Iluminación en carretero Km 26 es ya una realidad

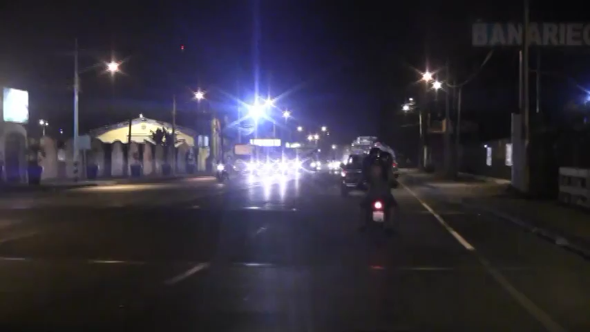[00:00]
El ingreso a la ciudad de Milagro por el sector sur de la vía Virgen de Fátima luce diferente. Desde hace días, puesto esta ya cuenta con las luminarias que se han colocado desde la salida de la ciudad hasta el peaje.
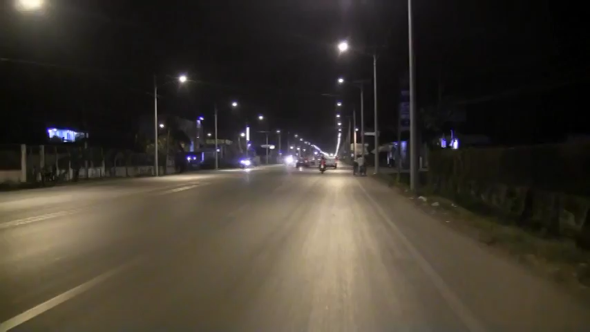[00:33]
Esto se venía pidiendo desde hace años y hoy ya es una gran realidad. Solo se espera que el mismo trabajo se realice en la vía Yaguachi donde también
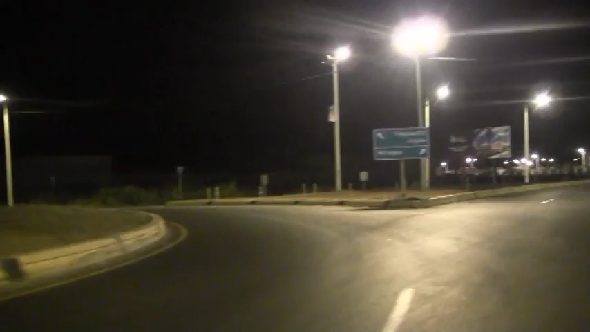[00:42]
se presenta un sinnúmero de accidentes que han enlutado a reconocidas familias de este cantón.